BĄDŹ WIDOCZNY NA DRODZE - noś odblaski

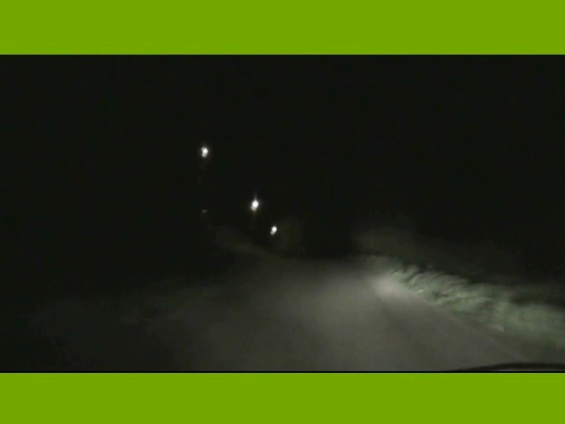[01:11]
I jeszcze jedna sytuacja. Osoba idąca poboczem, uprawiająca no king walking, bez kamizelki.